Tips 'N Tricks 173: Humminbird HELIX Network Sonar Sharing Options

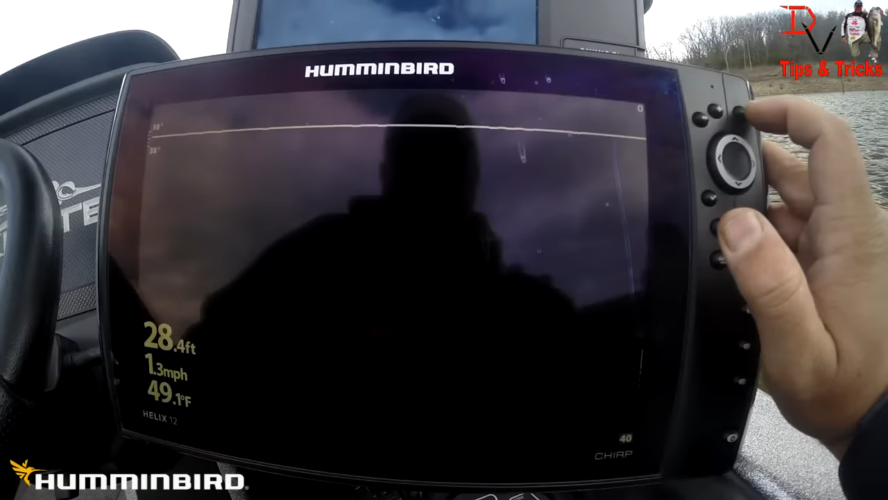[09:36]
On screen: depth 28.4 ft, water 49.1°F, speed 1.3 mph
here's our down imaging wow look at all them fish down in there mmm buddy they are moving
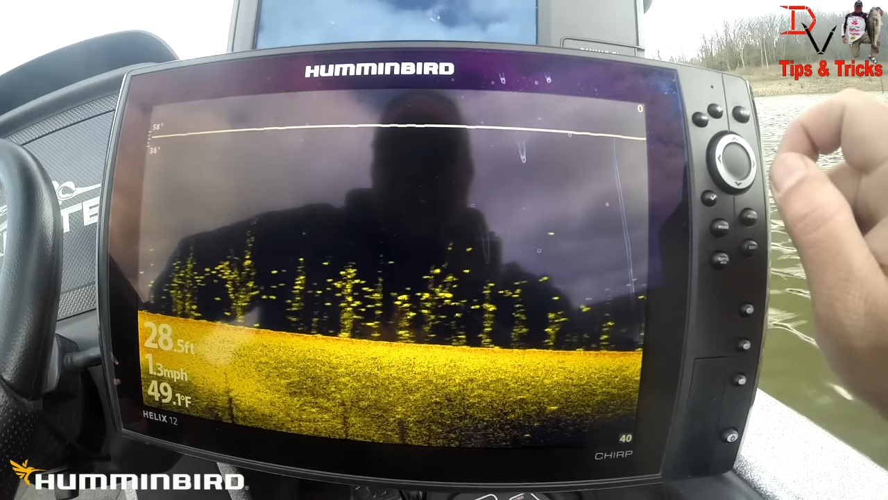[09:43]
On screen: water 49.1°F, speed 1.3 mph
it's going to be spawning it's going to be on it's getting close 50 degrees now
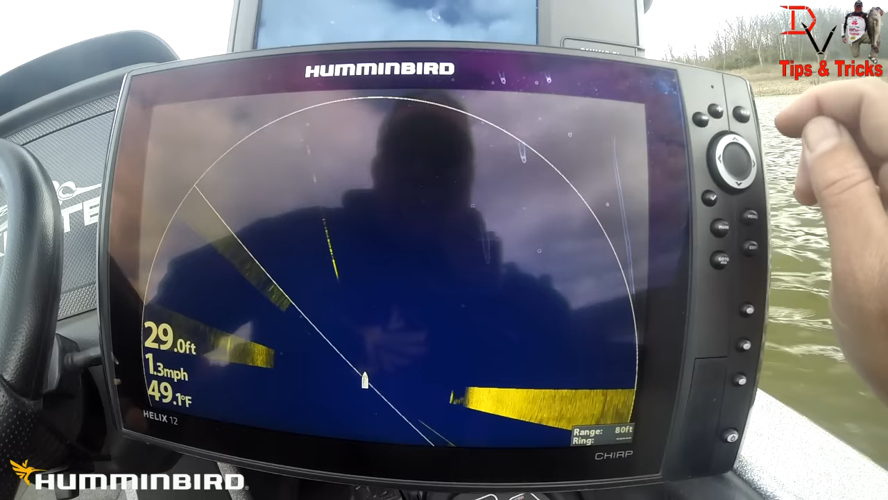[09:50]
On screen: depth 29.0 ft, water 49.1°F, speed 1.3 mph
our 360 here is being shown and you can see trees down there this is being displayed from the 360 that is an ethernet connection you can watch it at the console so we're going to go to view
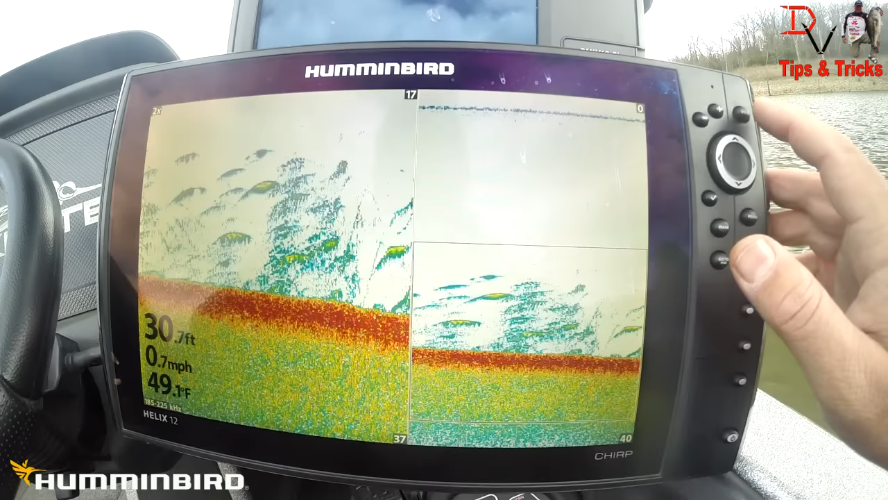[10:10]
On screen: water 49.1°F, speed 0.7 mph
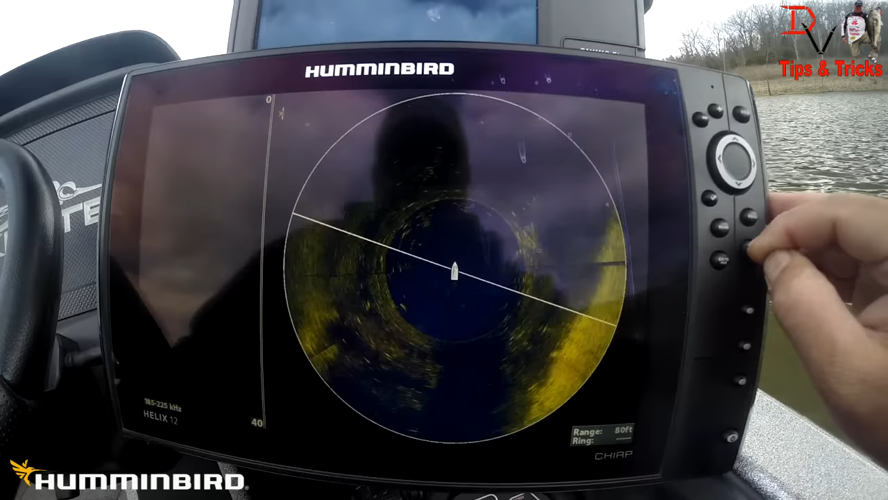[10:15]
or down imaging I'm going to try something here
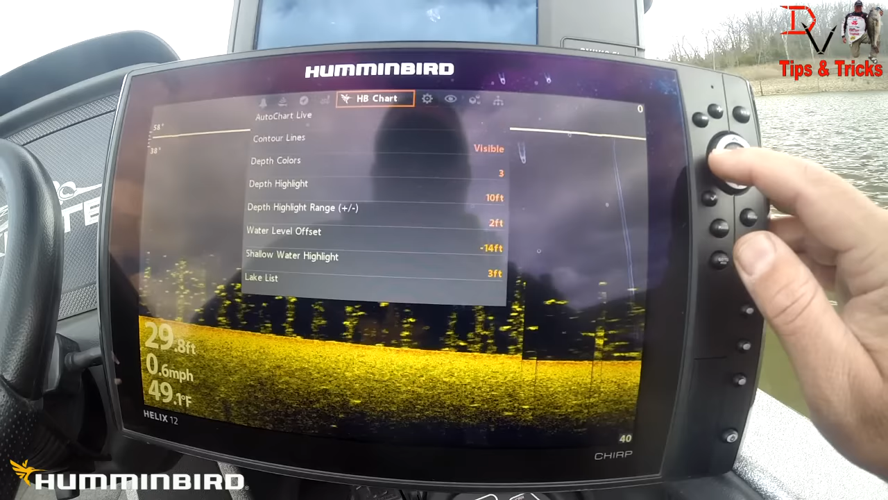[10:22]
On screen: depth 29.8 ft, water 49.1°F
going to go to sonar I
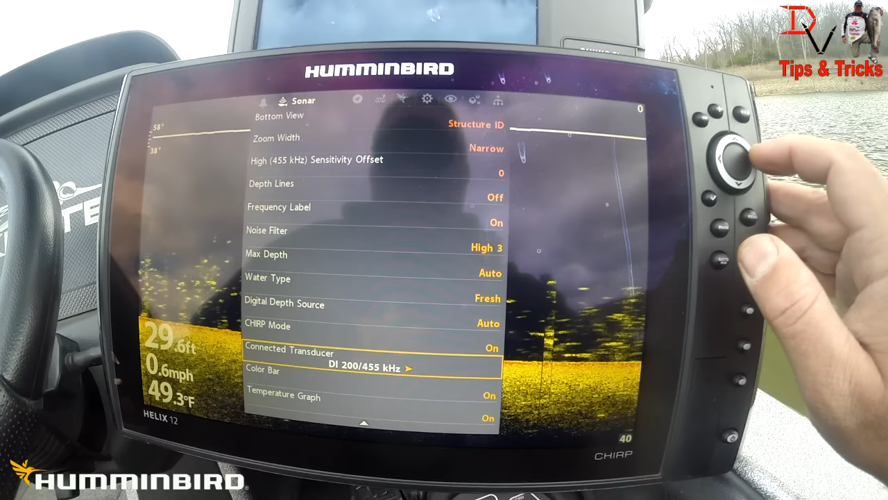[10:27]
On screen: depth 29.6 ft, water 49.3°F, speed 0.6 mph
know where we go to menu
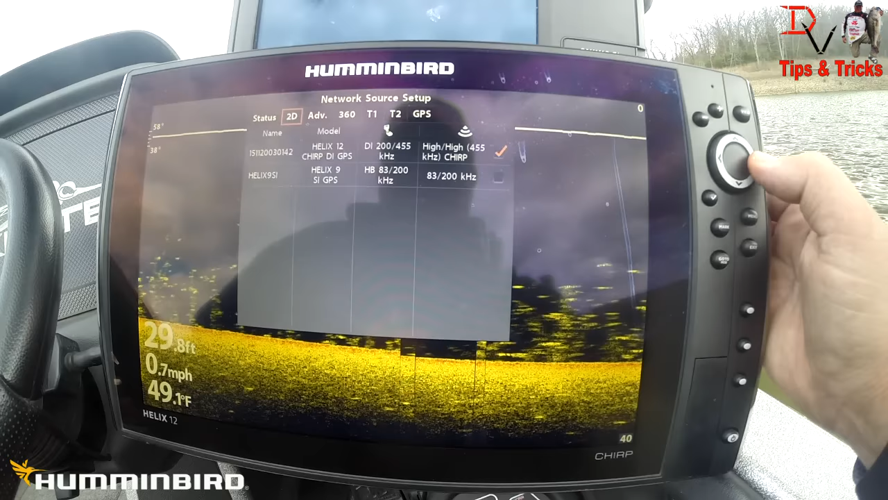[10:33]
On screen: depth 29.8 ft, water 49.1°F, speed 0.7 mph
come back to network source setup advanced we're going to do it 360
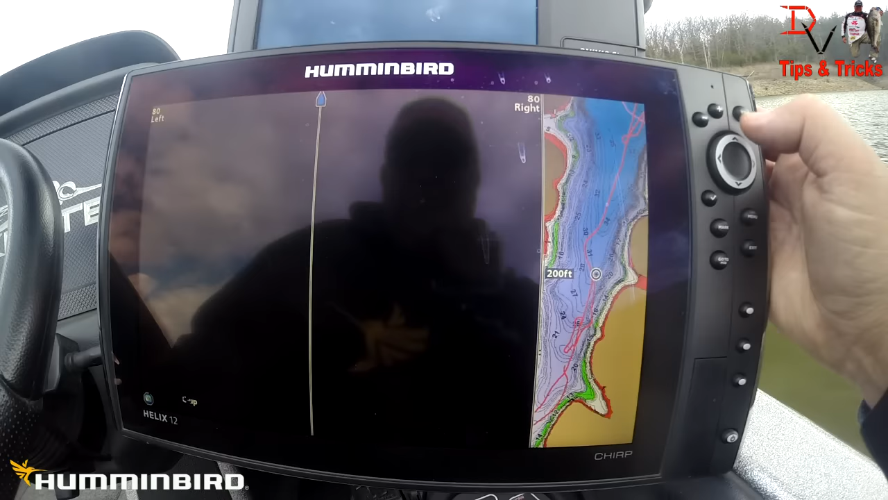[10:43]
look at that ladies and gentlemen I found what I wanted to show you 2d sonar from this unit down imaging
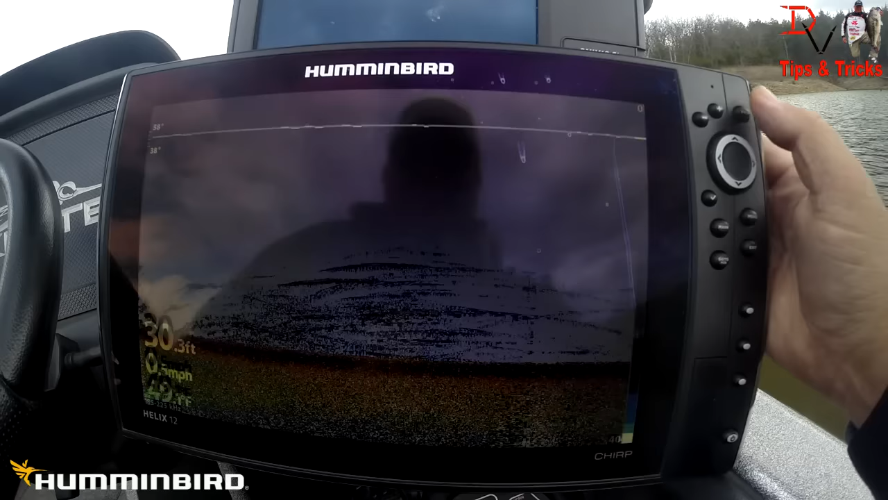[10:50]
being created down imaging being created from 360 right now we got our chart speed a little hot there
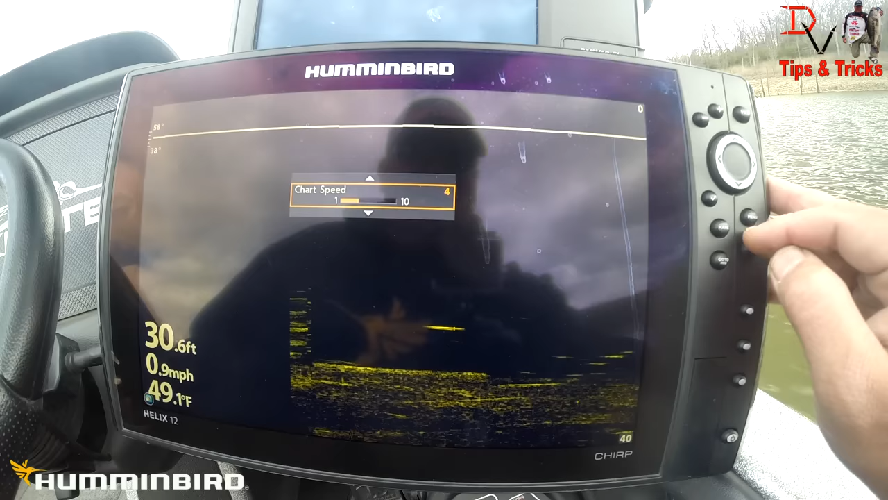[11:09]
On screen: depth 30.6 ft, water 49.1°F, speed 0.9 mph
we come over we hit side imaging being created from the 360 on our helix 12
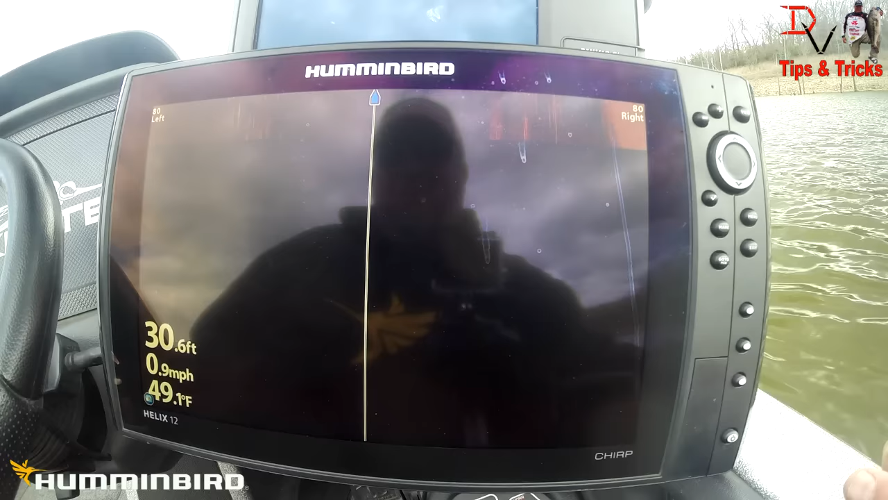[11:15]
On screen: depth 30.6 ft, water 49.1°F, speed 0.9 mph
we need to slow that puppy down to
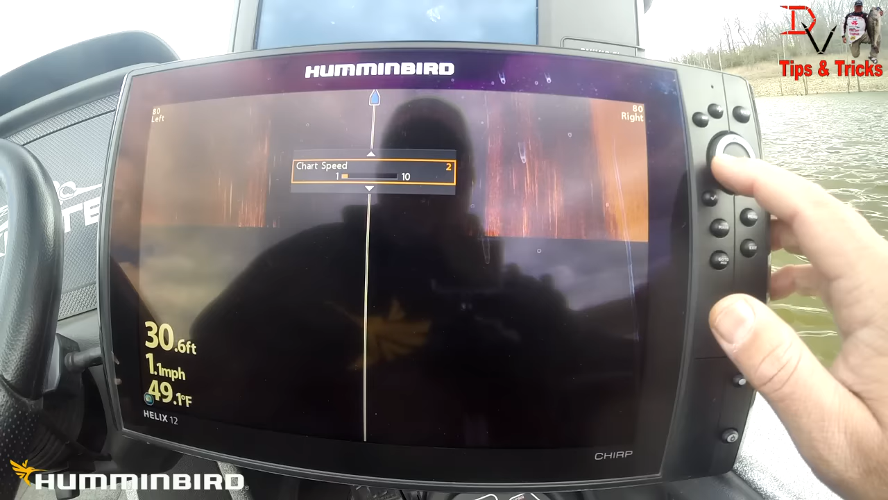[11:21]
On screen: depth 30.6 ft, water 49.1°F, speed 1.1 mph
get our detail now
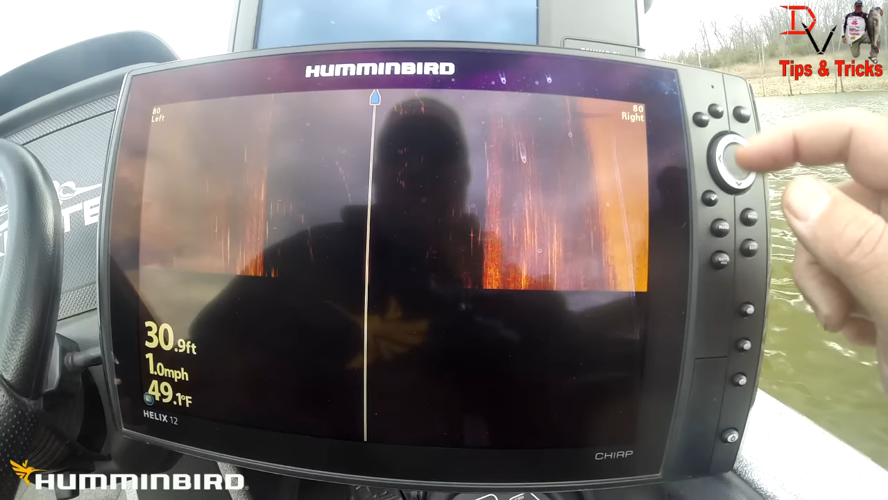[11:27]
On screen: depth 30.9 ft, water 49.1°F, speed 1.0 mph
look at that tree branch down there and look at them fish and fishies
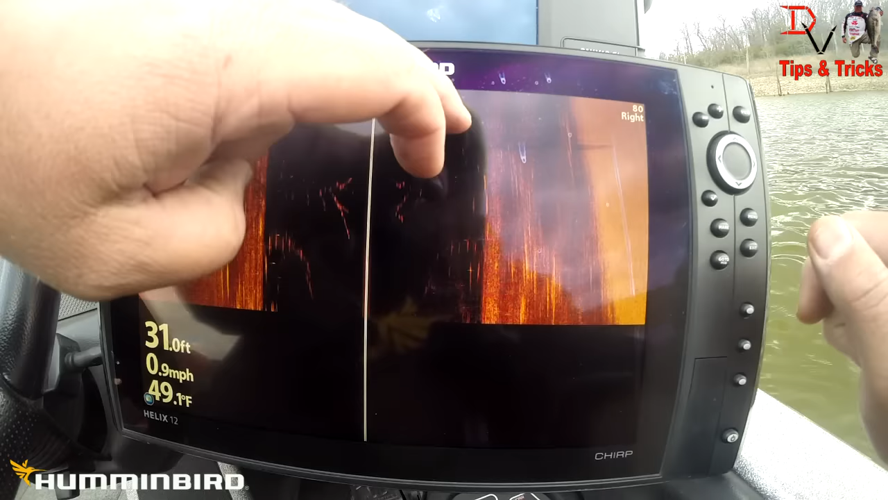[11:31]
On screen: depth 31.0 ft, water 49.1°F, speed 0.9 mph
and trees good stuff down there this is 360 down here creating our side imaging on a helix 12 chirp down imaging
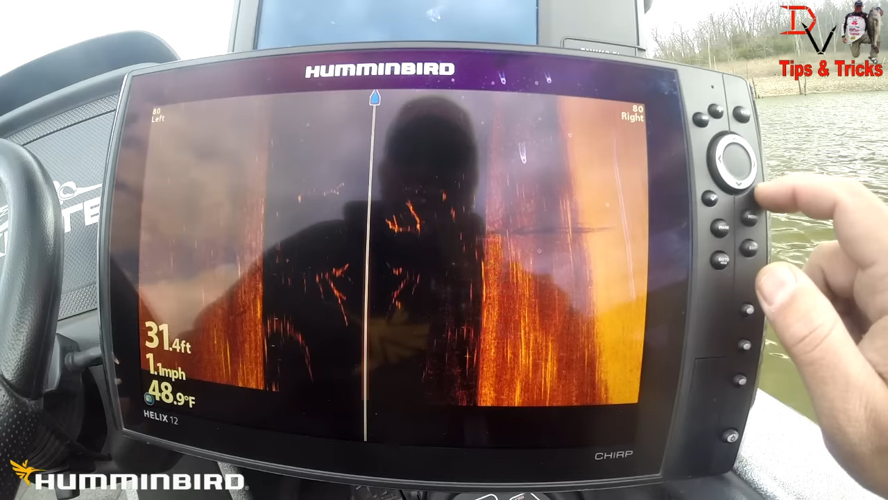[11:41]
On screen: depth 31.4 ft, water 48.9°F, speed 1.1 mph
unit you could do the same with a 2d sonar or di only version to see this
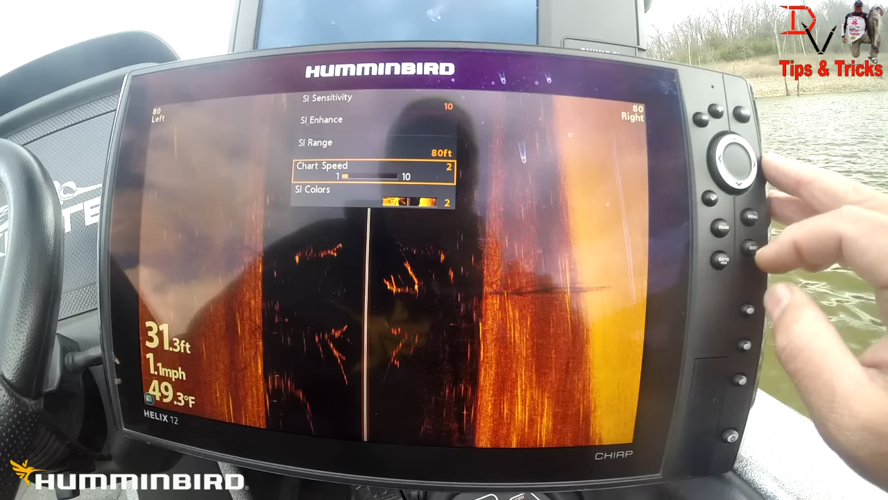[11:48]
On screen: depth 31.3 ft, water 49.3°F, speed 1.1 mph
and we go view one more time oh look at that tree oh we missed that
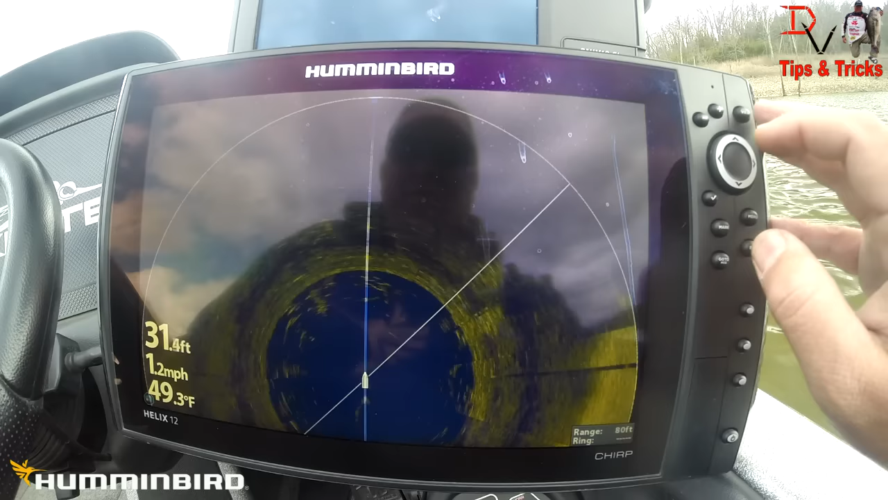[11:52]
On screen: depth 31.4 ft, water 49.3°F, speed 1.2 mph
but we started our 360 it's going to take a little bit now we're going to start look at that it's all here it's all networkable get in there play with it find out how to get more of your units and share more and do more with these new hummingbird helix and ethernet networking and share between stuff one of the things I really like is put a side imaging unit